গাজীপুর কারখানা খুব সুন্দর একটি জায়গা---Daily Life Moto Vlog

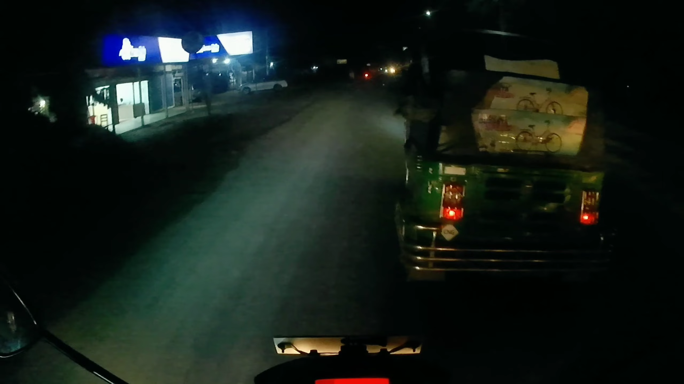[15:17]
এদিকে রাস্তাঘাট অনেক অন্ধকার, তো ব্লগটি শেষ করার সময় হয়ে গেছে।